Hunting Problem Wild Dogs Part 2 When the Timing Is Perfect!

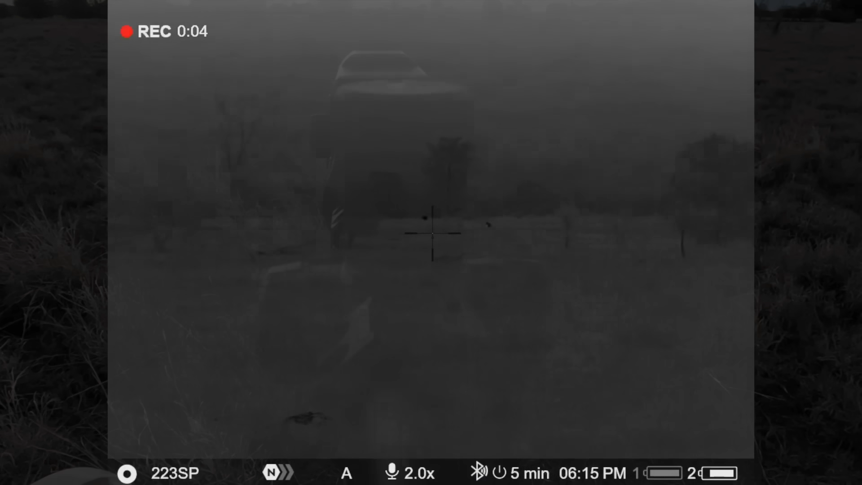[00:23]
I've got a dingo just over there. I've just parked the bike out in the paddock here. This one just walking off already. A big old one. Not sure whether that's one there too. It is too.
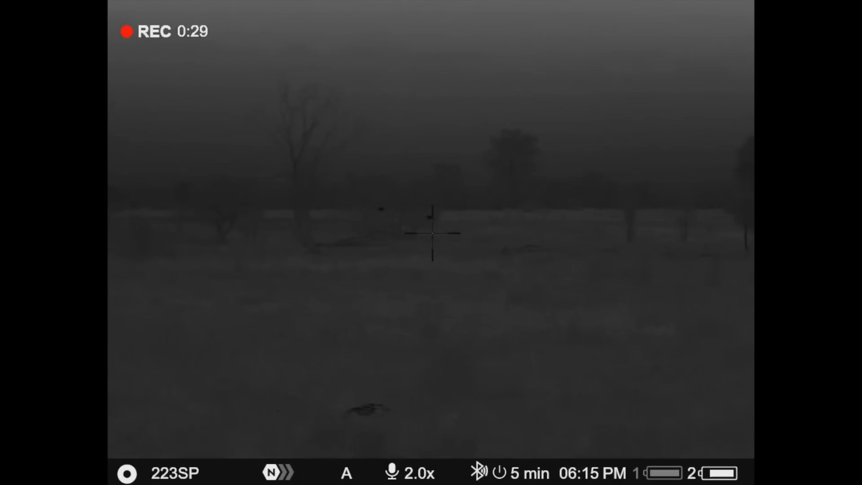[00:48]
Might try a bit of howl and see if they come up.
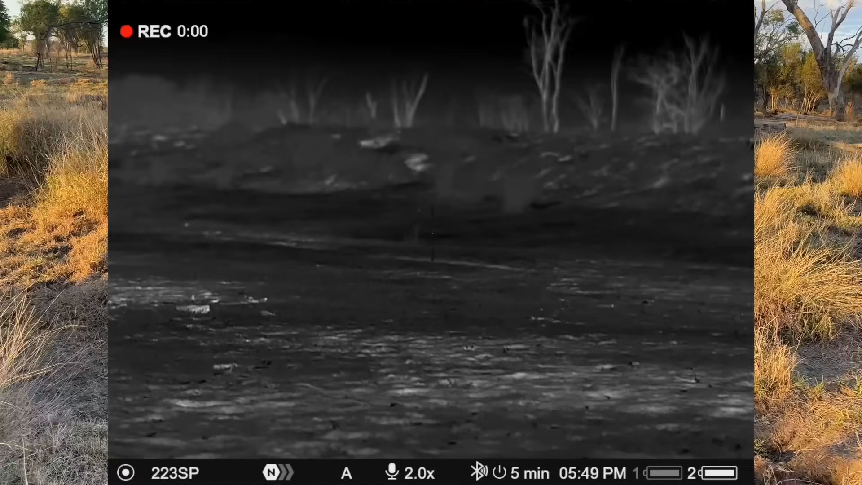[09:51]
He started heading and then he just got a bit of a smell.
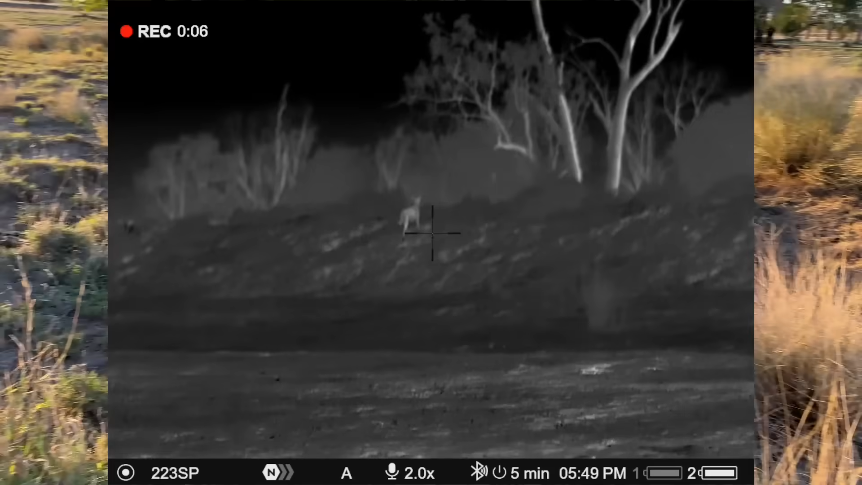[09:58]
He didn't see me, but he went up and I managed to stop him on top of the bank. His mate had gone up, mustn't have come up the bank yet.
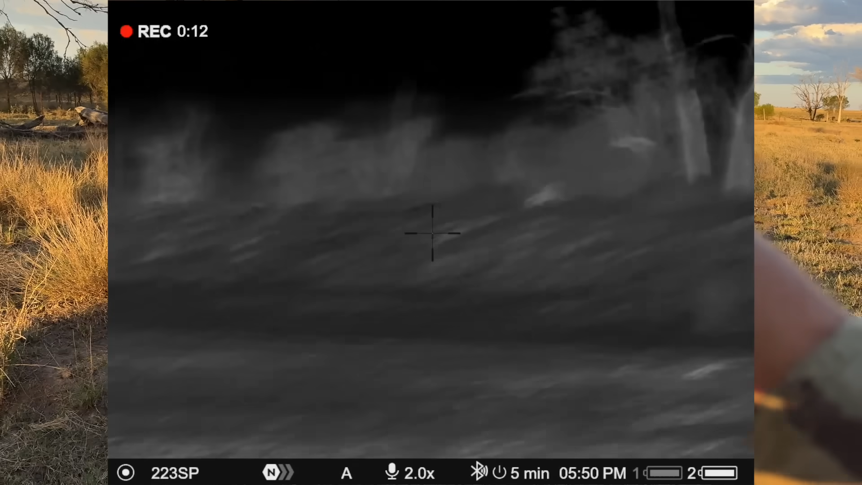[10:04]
But I hit him a bit too far back here, but it was enough to kill him.